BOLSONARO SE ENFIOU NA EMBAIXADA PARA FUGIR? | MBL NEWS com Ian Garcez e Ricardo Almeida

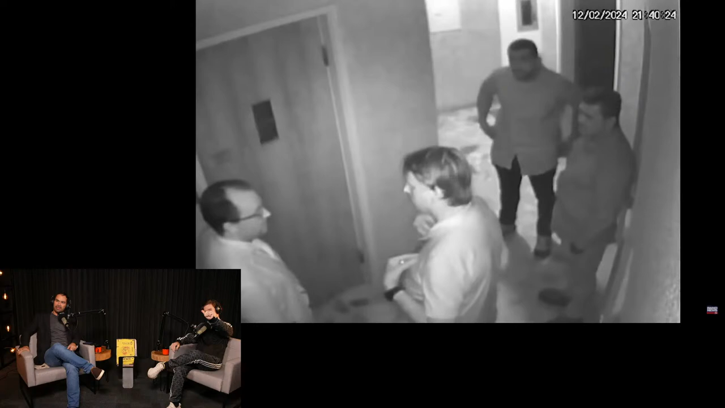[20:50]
Aí a chegada. Não, ele... Ah, vou voltar aqui. Isso é dia 12 aqui. Está vendo aqui em cima dele? Dia 12. O dia que ele chegou. O dia que ele chegou. Aí ele conversando com o embaixador. Aí dia 14 aí vai mudar dele indo embora.